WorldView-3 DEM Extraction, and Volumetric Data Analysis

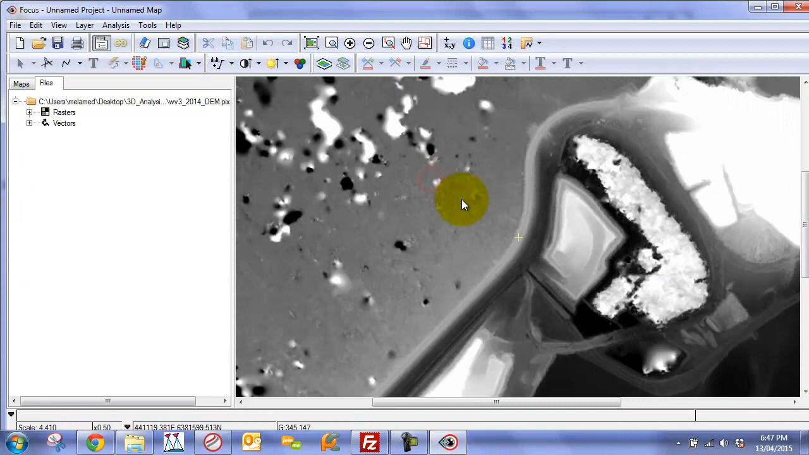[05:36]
it was actually a DSM and as I said we do have some artifacts as a result of cloud and cloud shadow
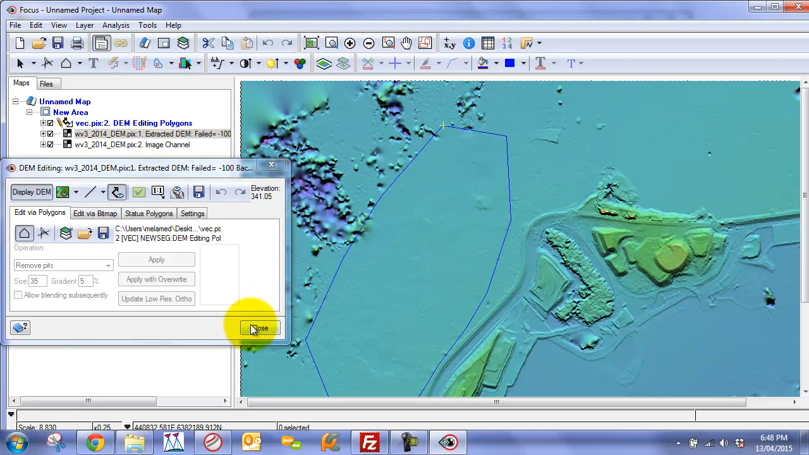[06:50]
you can go through the rest of the DEM if you wish and fix it up however
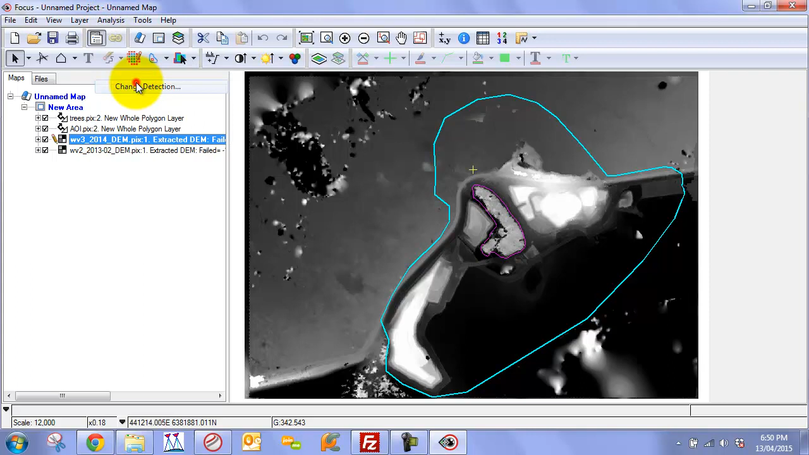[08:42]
our analysis so we can go to analysis up here we're going to go down to change detection and in the setup window we're going to click on the 2014 as our top file and for the layer we're going to make sure to choose the first layer of the 32R layer which is the DEM
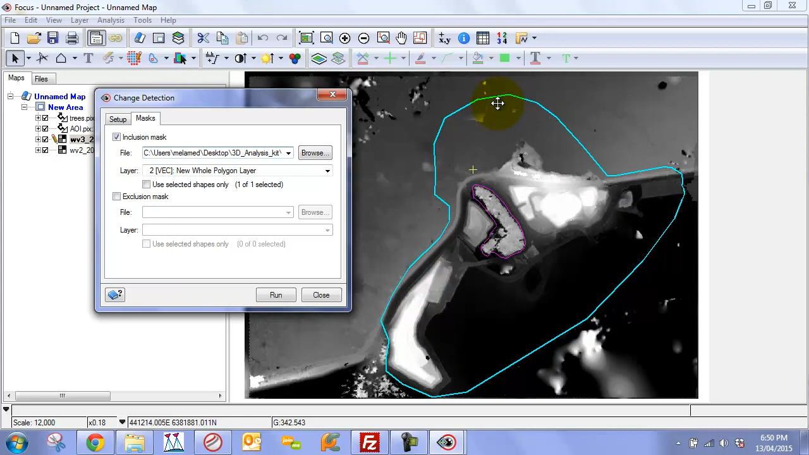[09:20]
polygon and exclusion mask which is going to be our trees polygon layer to make sure that we're not performing the analysis in here ok
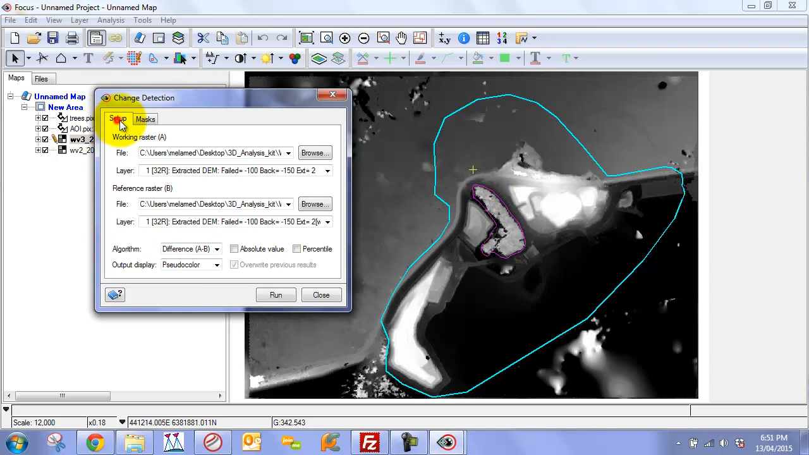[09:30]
so at this point we need to simply click run and we're going to get our change map
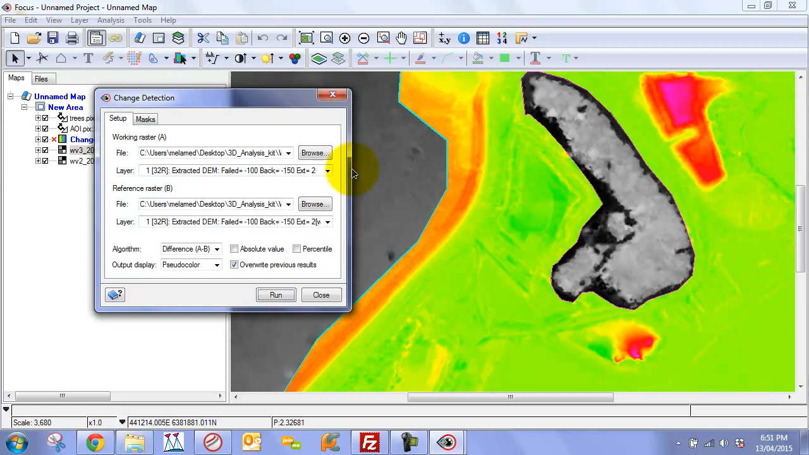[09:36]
so essentially a heat map or change map where we have identified features that
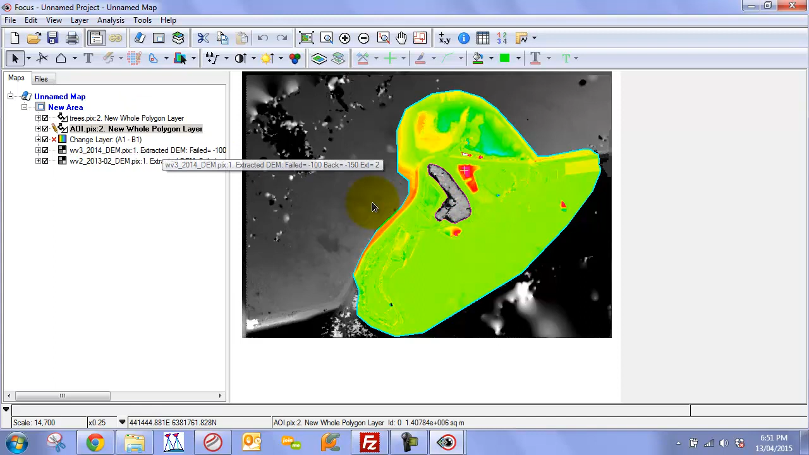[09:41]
have changed significantly we can see the actual change in meters we click on the layer and if we look down here you can see that for example under this pixel
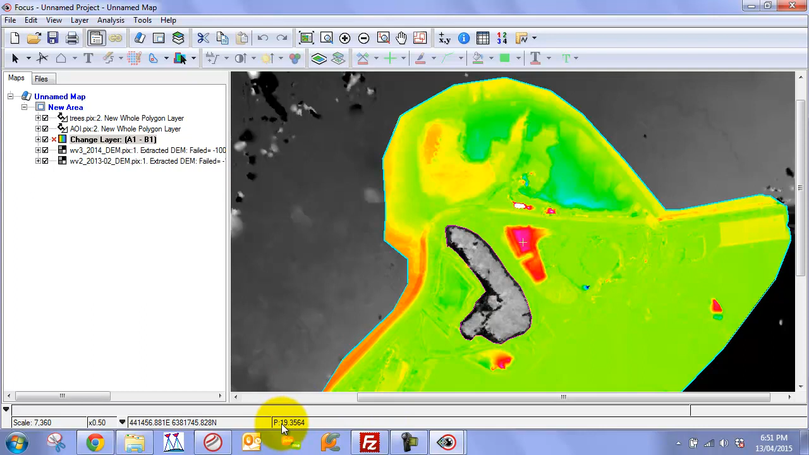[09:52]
there's been about 19 meters and 35 centimeters that have been actually removed
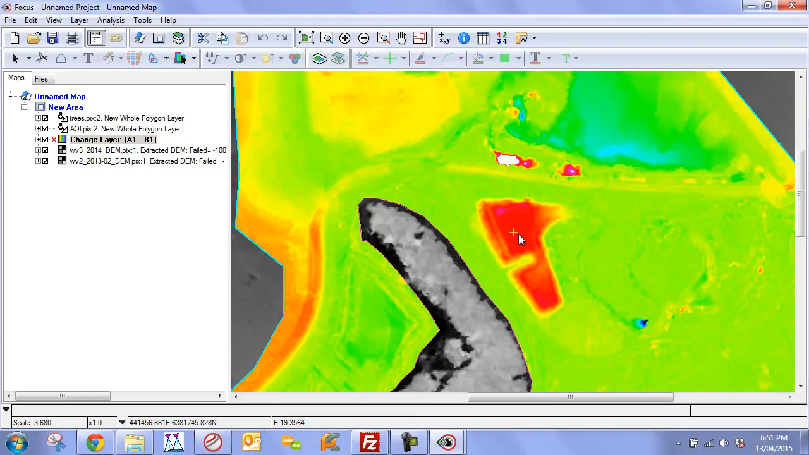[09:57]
or sorry have been added us from 2013 to 2014 we go to this area over here we can see and click on this layer you can see that the value is negative 12 to indicate that we've actually lost information so the next thing you're going to want to do at this point is to basically extract this change these changes as polygons so what we can do is we can go to Tools Algorithm Librarian
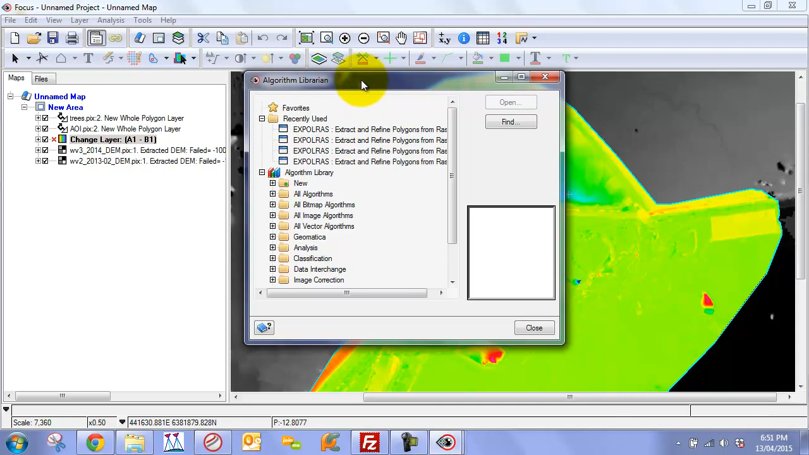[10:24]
and we're going to choose the Exporas if it's not up here and you're recently used you can find it in all algorithms just
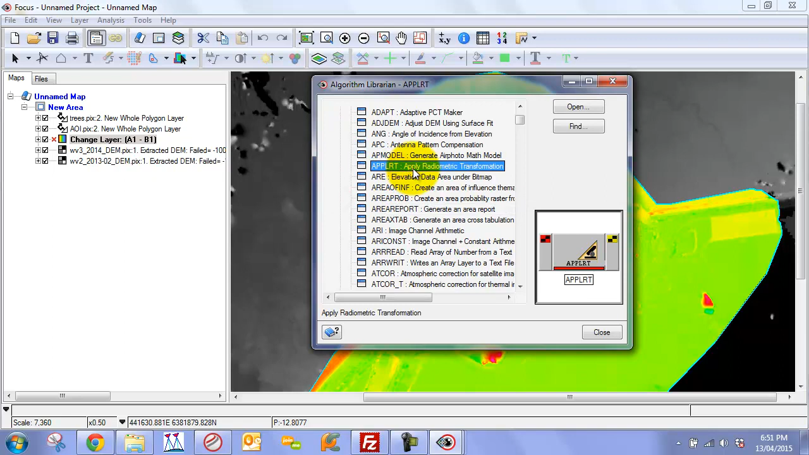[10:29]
type in EX it'll bring you down to Exporas open up this control
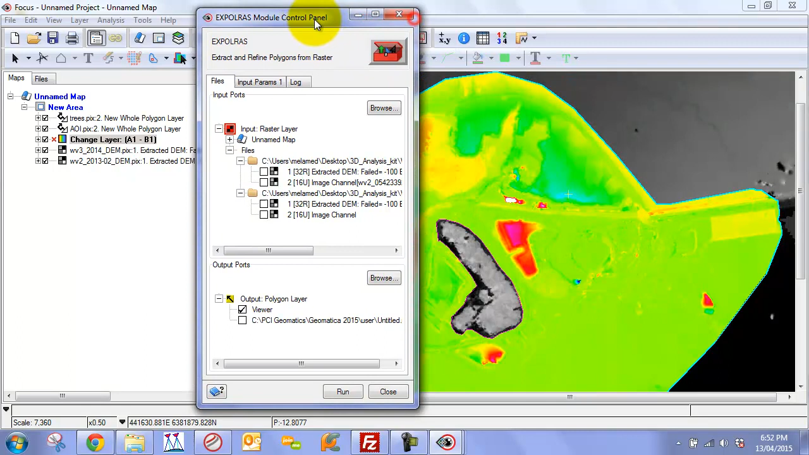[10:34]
panel here and we're going to minimize the files go to our unnamed map we're going to choose our change layer and we're just going to we can just put the output to viewer or we can save the output if we wish but in this case we'll save it afterwards and now here we can set up our thresholds and area minimum area maximum area that we wish to be included into this analysis or to this extraction so here because we have such a big time difference between the two DEMs
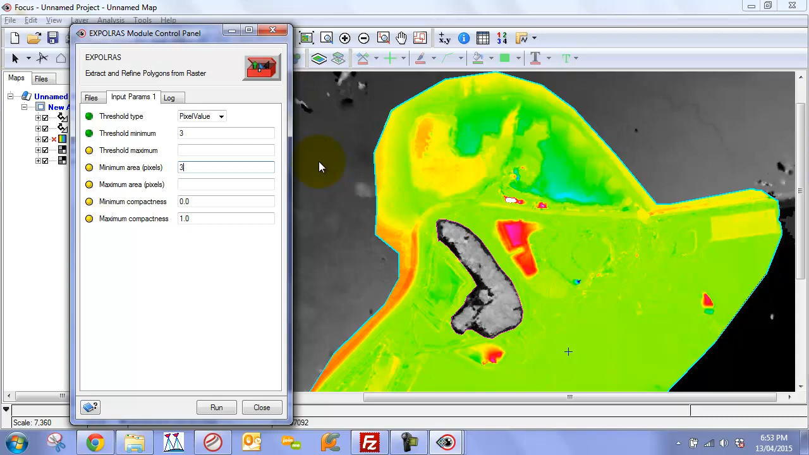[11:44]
this particular situation I'm going to extract only changes where it's changed more than three meters if you want to set yours lower by all means it's completely up to the user our minimum area I'm just going to set 300 just in case we have any minor shifts in our DEM this will help prevent noise from being from being extracted or false positives and basically at this point we can just simply click run
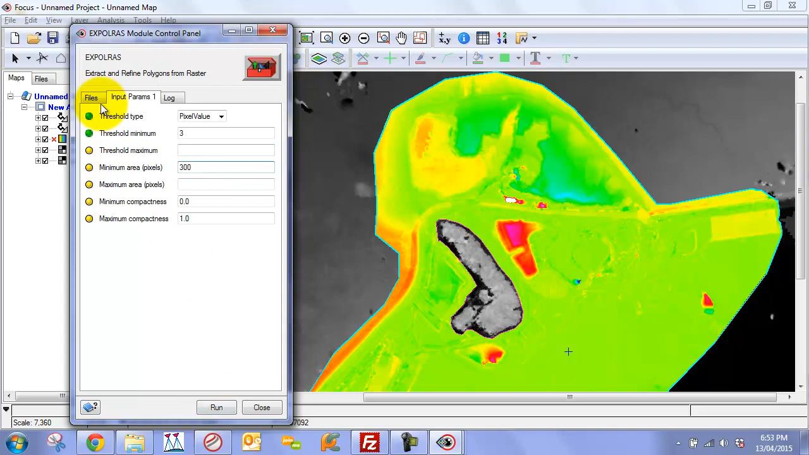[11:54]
okay so sometimes it's hard to see the polygon oops and that's partly because we have a polygon on the outside so you just have to
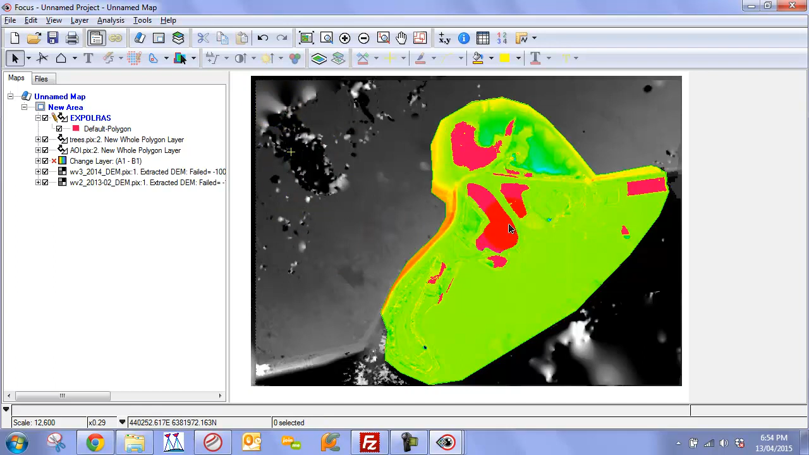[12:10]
delete that one and delete the one for the trees and these are actually your polygons that we've extracted so if we take a look at the areas or the actual features that we've extracted we can remove these
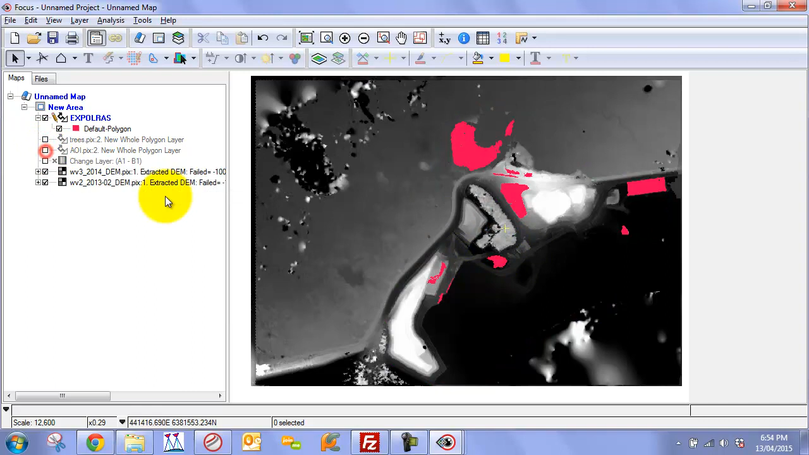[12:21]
two polygons we can see we've extracted the areas where features have been added between the two
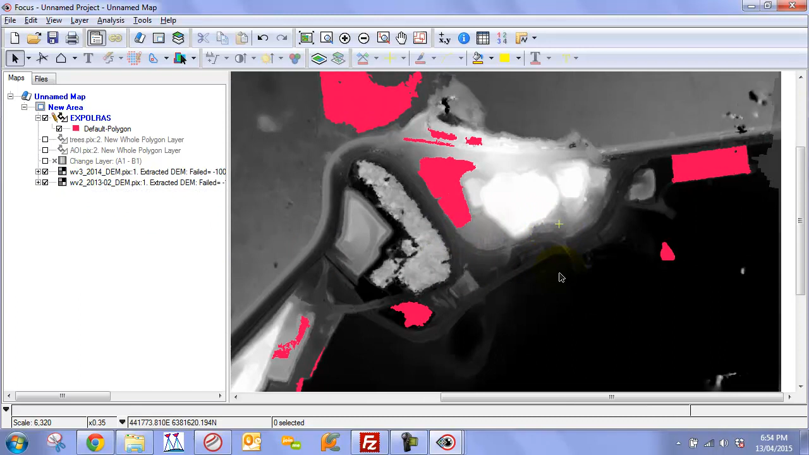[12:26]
years so if we look at the 2013 data set and remove this you can see that there is no feature for example here but then there is the feature is obviously added in the 2014 data set
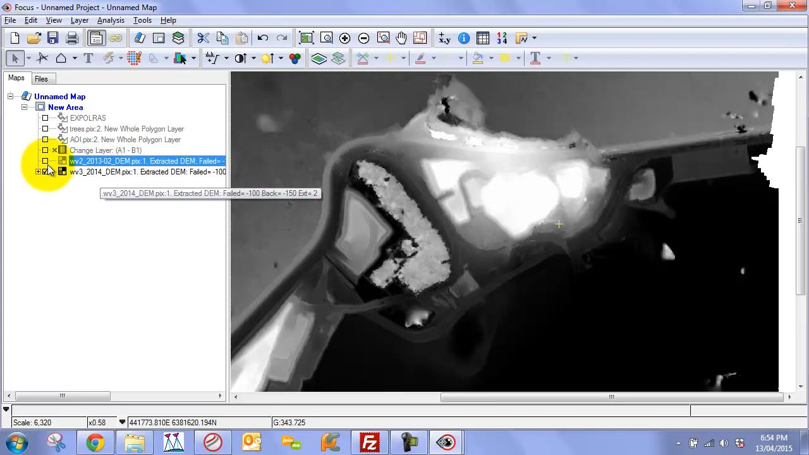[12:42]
we've extracted those so if we want to extract the other side of the spectrum the areas the features that have been removed we can do the same thing so we can actually go into here it's the same form of analysis but what we want to do in this case is we're going to actually change this value so that it's a the minimum value is going to be a low negative number just something that will be much should be much lower than the changes that are here and potentially that's not enough so you might want to even increase it and we'll just set this also to negative 3
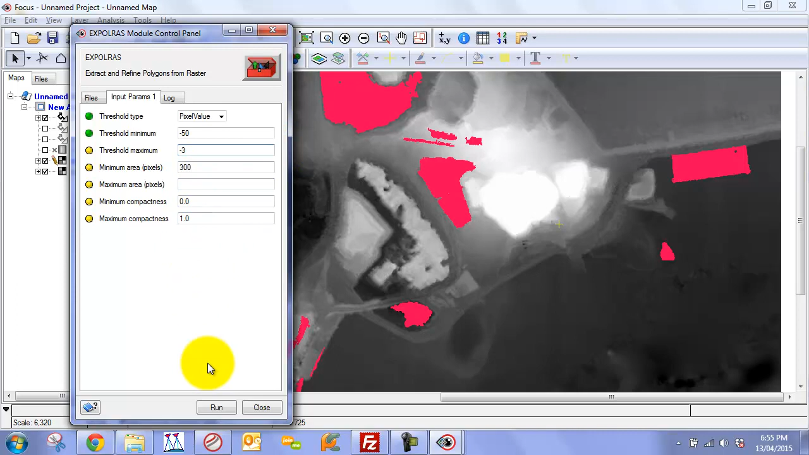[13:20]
just to say that you know we want to make sure that we're getting anything that's changed by more than 3 meters and we can run this
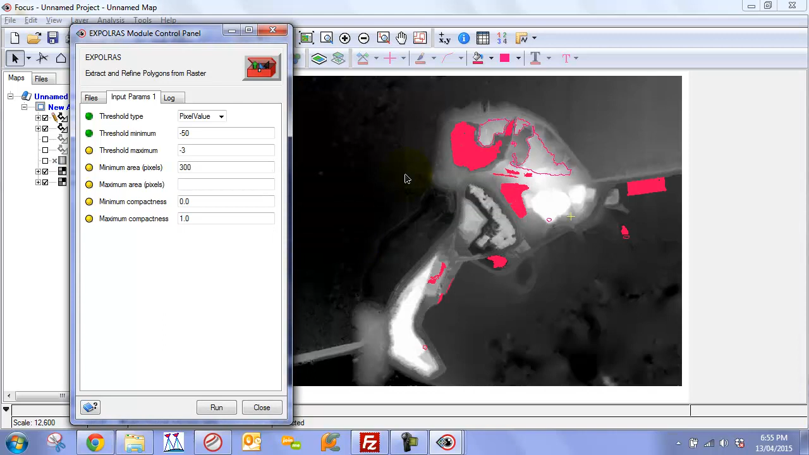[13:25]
and now you can see that we've extracted change for the other part
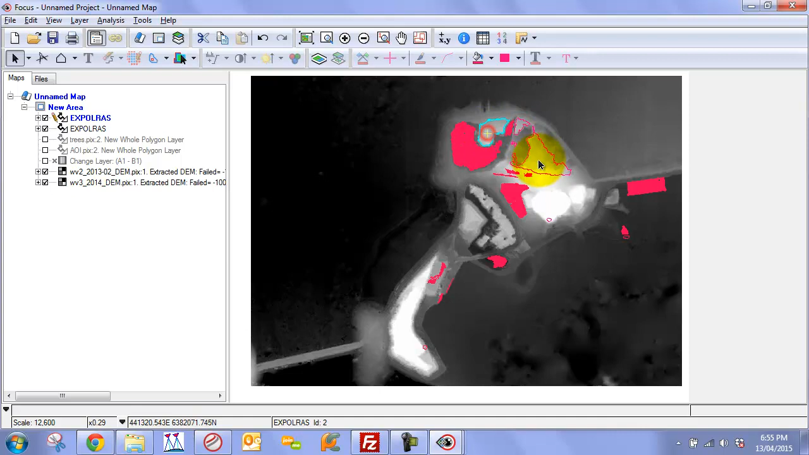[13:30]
of the spectrum or where we've actually lost features once again we
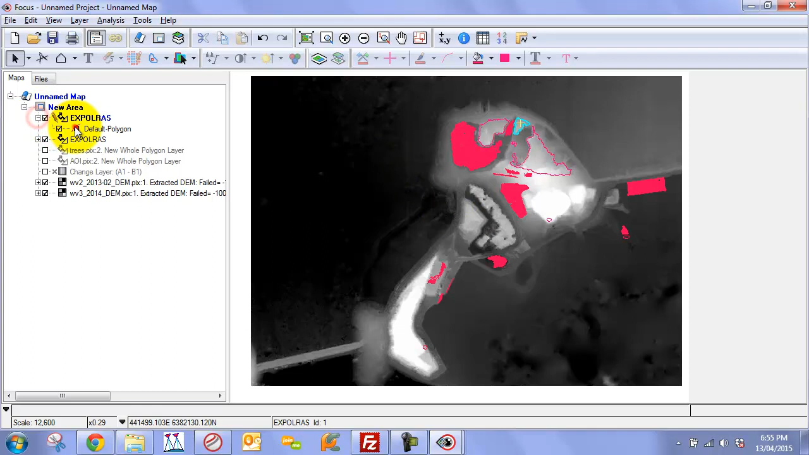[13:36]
can take a look at or provide different color code and then you can see